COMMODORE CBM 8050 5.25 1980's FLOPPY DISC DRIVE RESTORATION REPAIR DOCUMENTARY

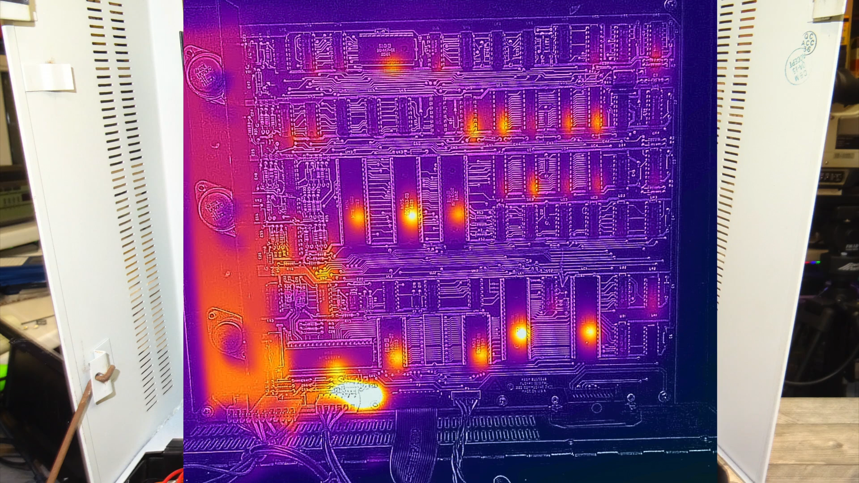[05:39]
And as you can see there in those pictures you can see that everything seems to be powered up okay. Saying that though I still unplugged all the cables and plugged them back in again.
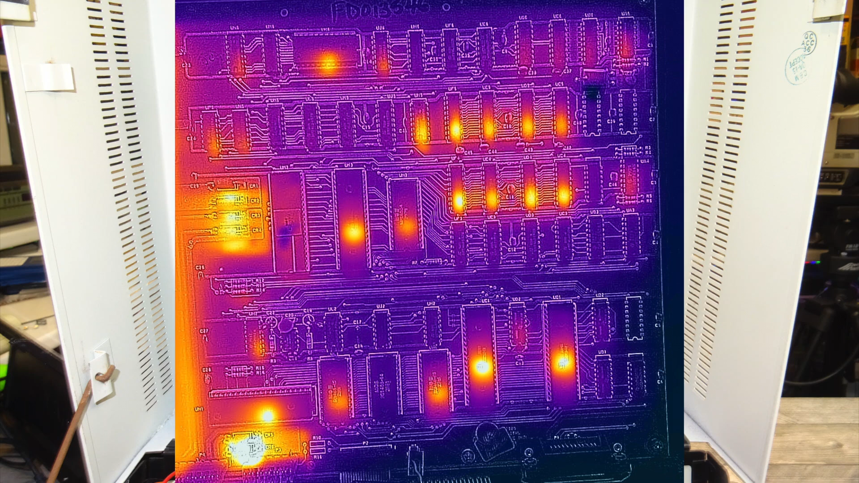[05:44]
Just to make sure they were making a good contact. And the next thing to check would be all the chips and sockets to make sure they have good contact.